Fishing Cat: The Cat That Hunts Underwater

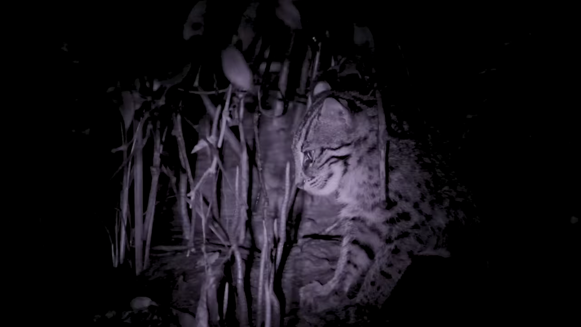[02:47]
This fishing cat will need to go a bit deeper.
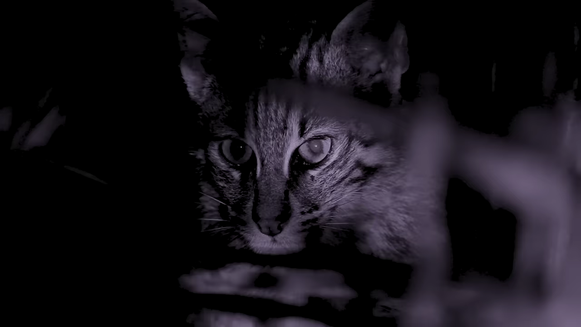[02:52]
On the lookout for another fish, the cat waits.
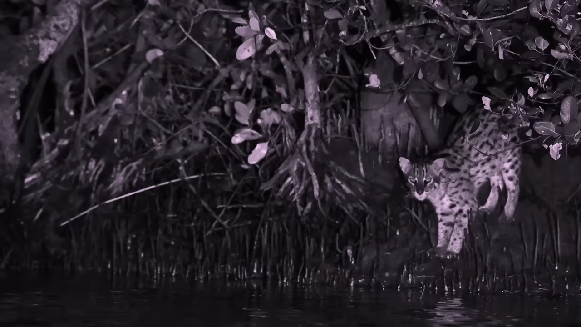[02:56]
She spots a fish swimming along the bottom of the mangrove.
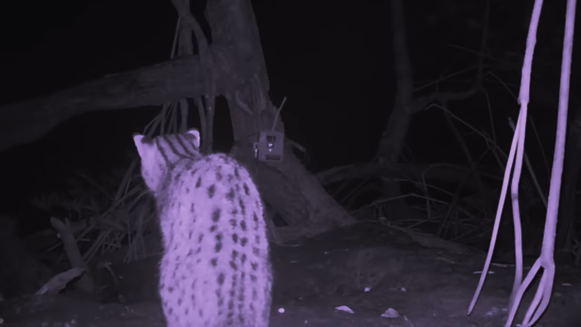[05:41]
Conservation efforts for the fishing cat are difficult. These mysterious cats of the swamp are incredibly elusive,
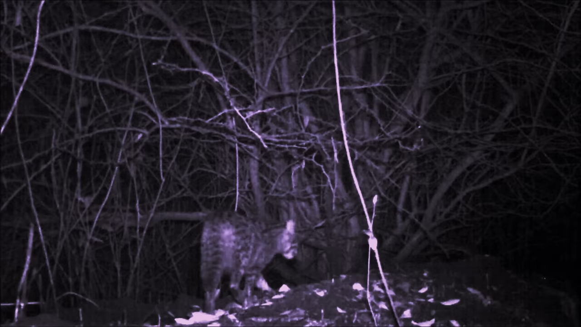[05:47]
and near impossible to find in the wild.